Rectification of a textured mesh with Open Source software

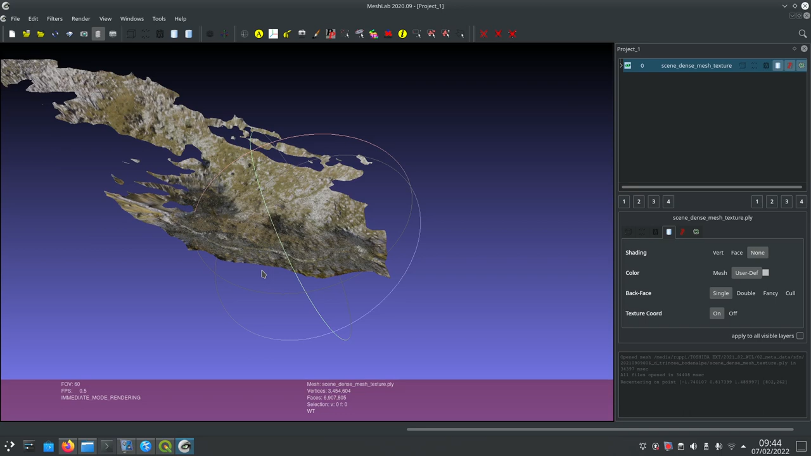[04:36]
Prima cosa possiamo tagliare tutte le cose che non ci servono. Se premi il tasto Q viene selezionato. Se premi I viene invertito la selezione.
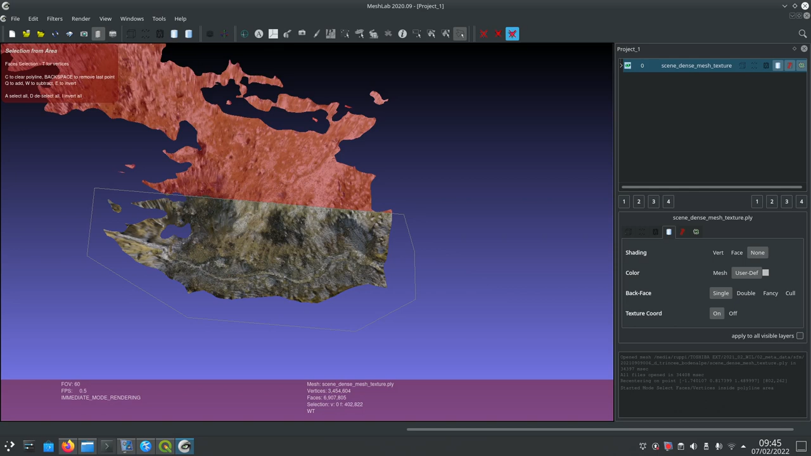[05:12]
E poi si cancella. Ok.
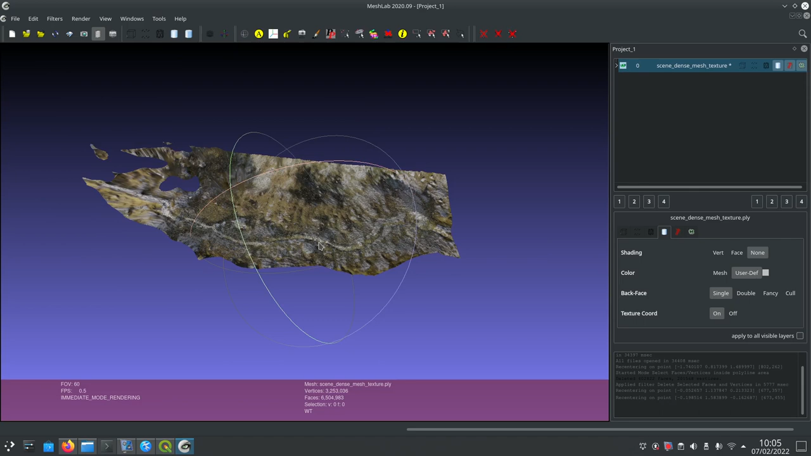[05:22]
Allora. Qui si apre il modulo per la rettifica.
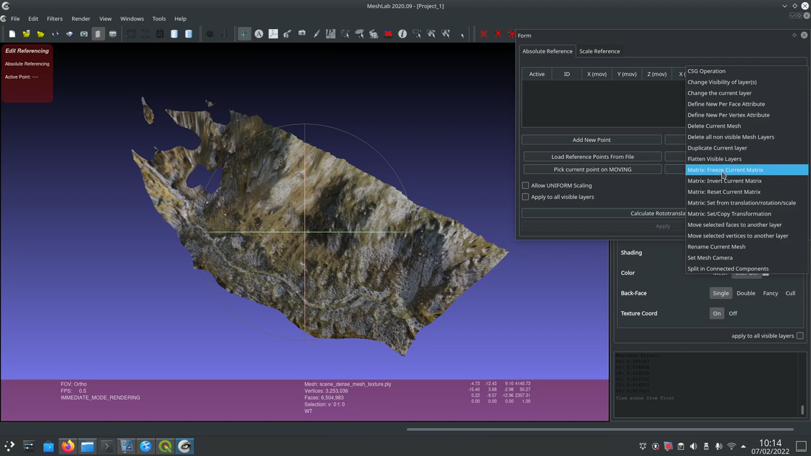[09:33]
Sposta qua questa opzione, vai qua, tasto destro e vai Freeze current matrix. Così viene praticamente fissata sulla nuova posizione.
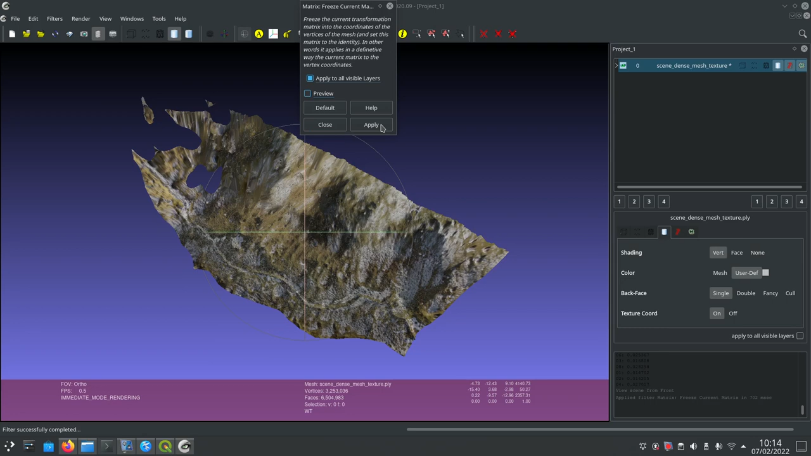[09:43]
Apply and Close. E adesso si può salvare.
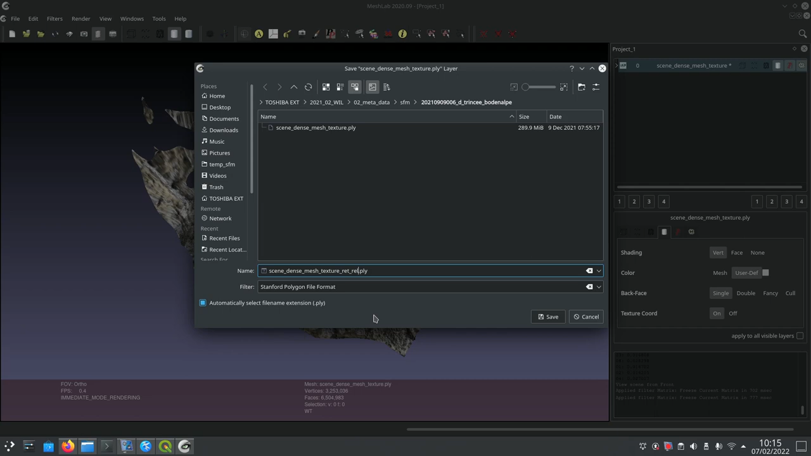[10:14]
Rettificato nel sistema relativo. Adesso andiamo ad esportare un'immagine ortozenitale.
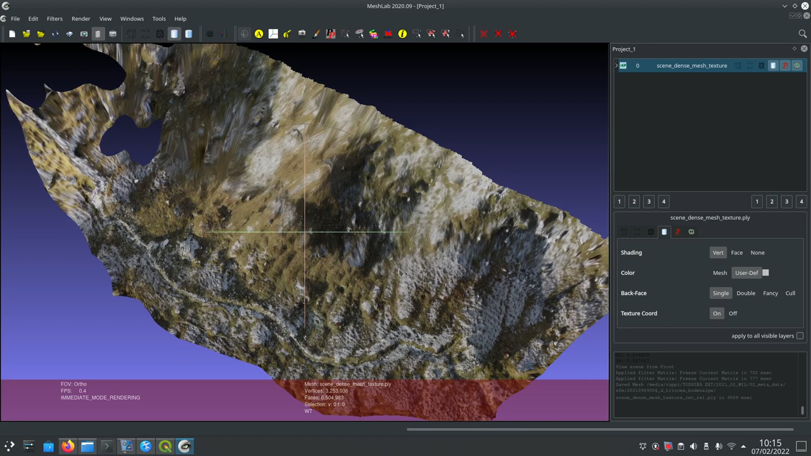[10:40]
della zona che ci interessa. Inquadriamo tutta l'area che ci interessa. Stiamo attenti che qua siamo sull'opzione orto che si può attivare andando su View, Toggle Orthographic Camera.
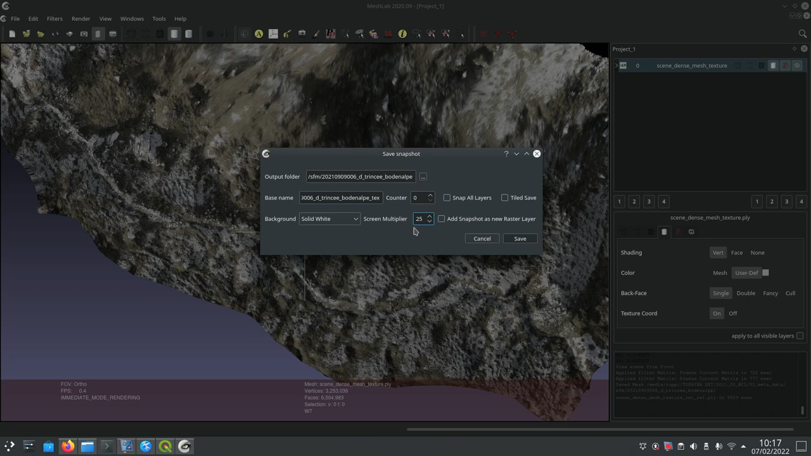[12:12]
e qua invece si setta la moltiplicazione del ringrandimento praticamente. Qua per esempio metto 25 è un po' da sperimentare da computer a computer. Può anche essere che il 25 non te lo esporta. e in quel caso si vedrà che non produce nessun risultato. E salviamo.
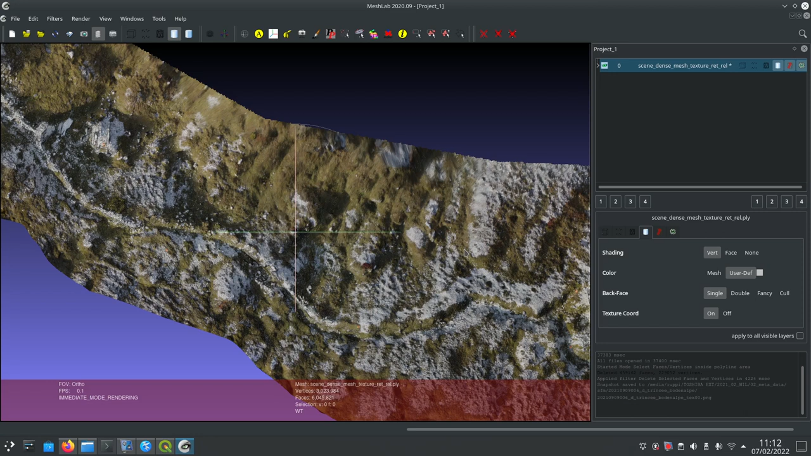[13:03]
mesh senza la foto. Spegniamo qua la texture.